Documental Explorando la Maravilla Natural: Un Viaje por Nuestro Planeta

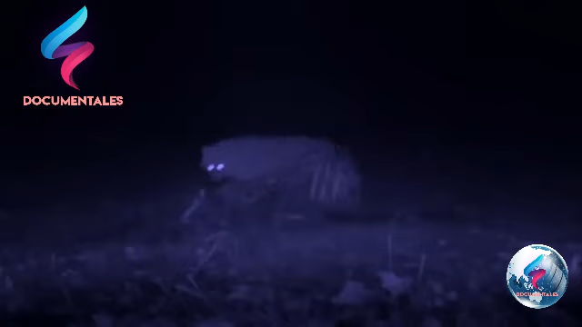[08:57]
Este macho abandonó el bosque de los gamos
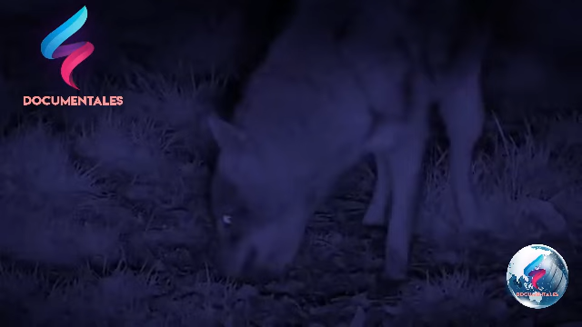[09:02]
y ha encontrado los restos de un jabalí y a una compañera con la que formar una familia.
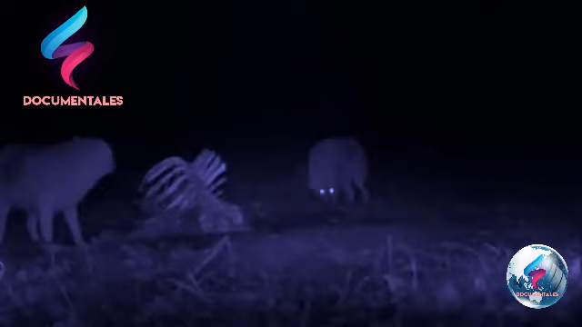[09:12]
Si todo sale bien, la pareja tendrá que buscar un lugar tranquilo y seguro para criar a los cachorros. Al igual que los perros, ambos se dedican constantes muestras de afecto mientras se olfatean el uno al otro.
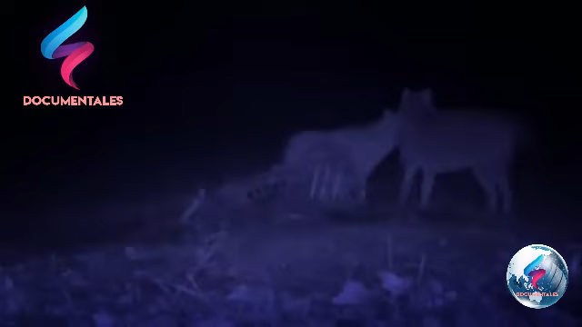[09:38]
La fortaleza de su vínculo augura un futuro esperanzador.
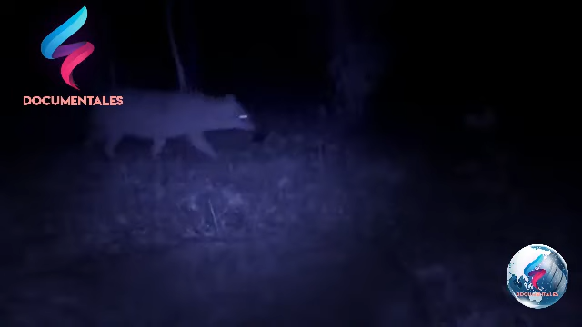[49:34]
El macho regresa amparado por la oscuridad. Se acerca tomando grandes precauciones. Y aunque está hambriento, se limita a arrancar un pequeño pedazo.